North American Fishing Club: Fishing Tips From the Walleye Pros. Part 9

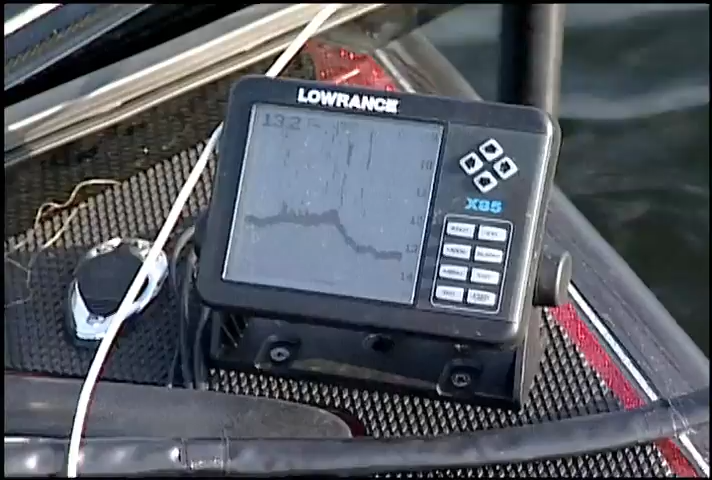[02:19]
holding it right along this edge if you're not paying attention you're right up in the weeds and
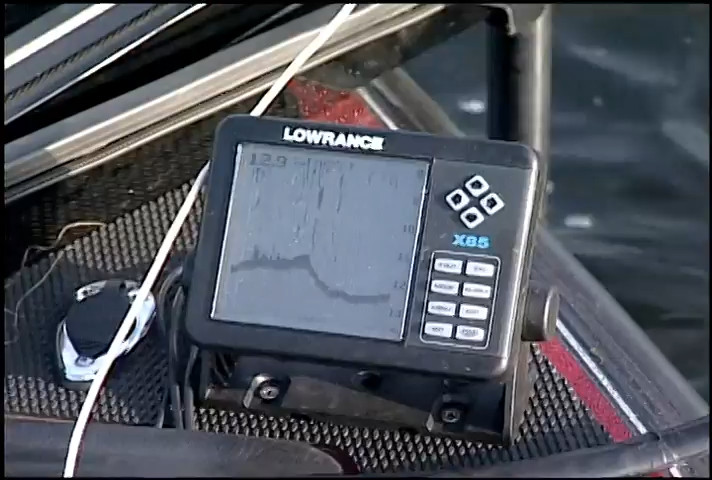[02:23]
if you're too deep they don't bite so you got it you got to be right about actually we're only in about 13 feet of water where we're catching these fish and there seems
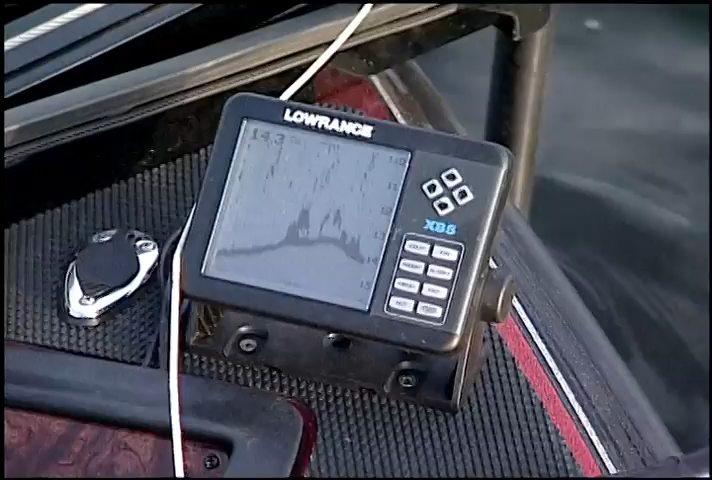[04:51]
going to be in a little school of them here it's kind of right in the area we've been getting them too there's some more coming
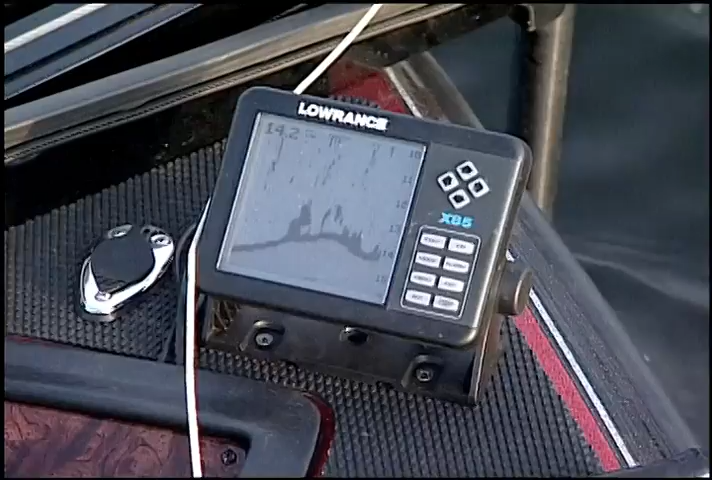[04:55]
on there right now yeah there's fish down there we have to get them to bite we're into some perch and we're into some sunfish